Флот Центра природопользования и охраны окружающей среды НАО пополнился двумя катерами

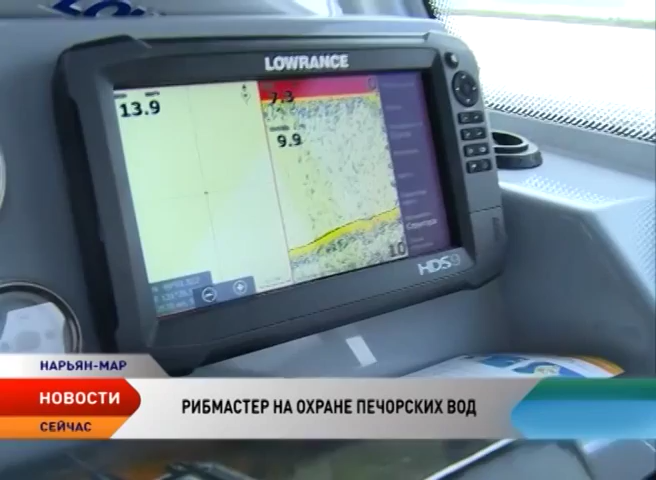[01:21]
Она способна увидеть в воде рыболовные сети в условиях плохой видимости.